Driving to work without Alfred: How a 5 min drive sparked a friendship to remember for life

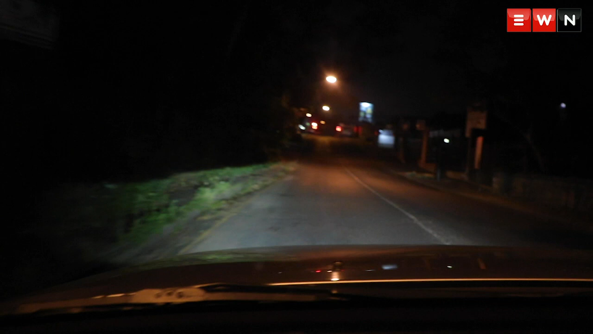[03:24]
So this is, um, the spot where I first found him. He was coming up this hill here on the left and as you can see, it's quite dark. Uh, this is 7th Avenue in Parkhurst. Some of you might recognize the strip. Um, and I stopped here and I said, I wind down my window and I said, where are you walking to?
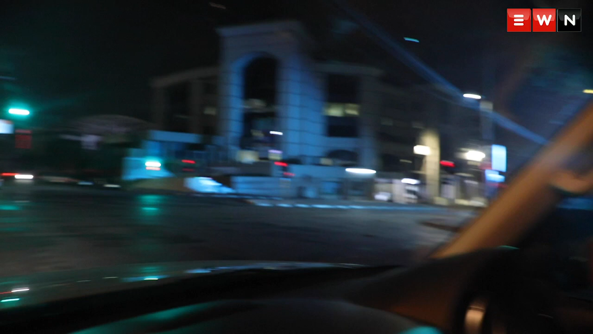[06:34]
And he would go straight. Um, and I would turn left and go to work.